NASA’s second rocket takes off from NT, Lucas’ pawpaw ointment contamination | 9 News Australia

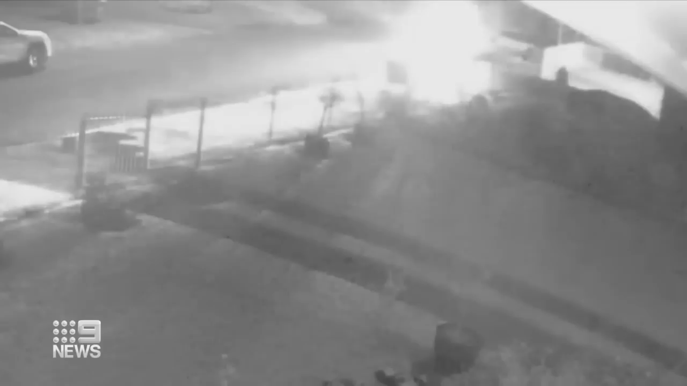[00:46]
Security cameras were rolling as a house went up in flames in Sydney's west in what's believed to be a targeted arson attack.